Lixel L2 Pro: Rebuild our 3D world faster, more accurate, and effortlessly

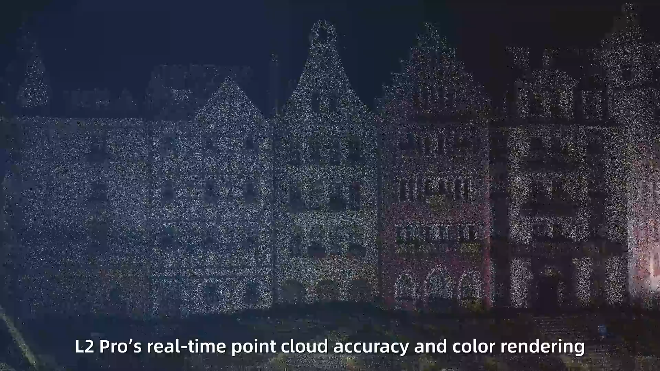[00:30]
Combined with Spatial AI, L2 Pro's real-time point cloud accuracy and color rendering reach the quality of post-processed data of previous generations,
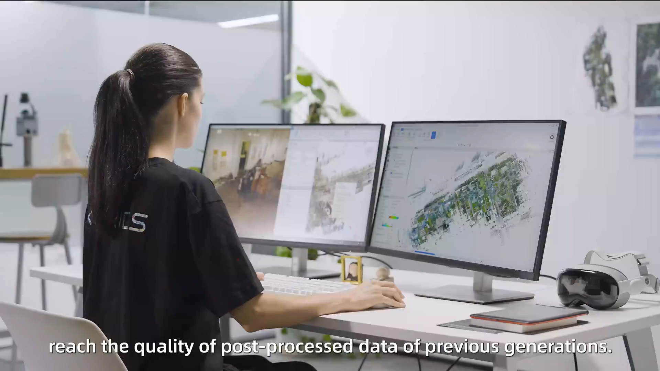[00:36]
ready for mapping and modeling after scanning.